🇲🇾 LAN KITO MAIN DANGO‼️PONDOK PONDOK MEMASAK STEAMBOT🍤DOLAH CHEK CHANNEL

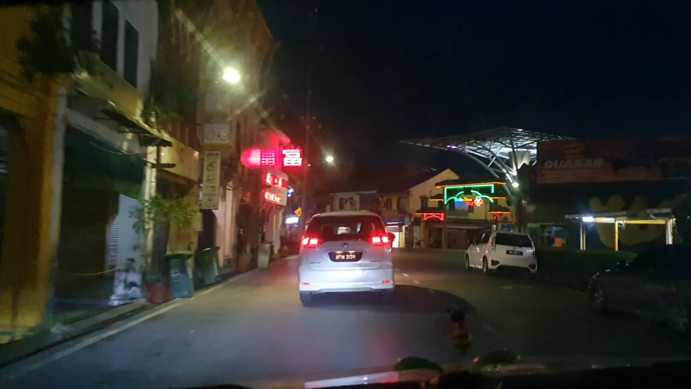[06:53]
pusing-pusing berjalan di sekitar Bandaraya Kuching. Jadi inilah apa tu jalannya kita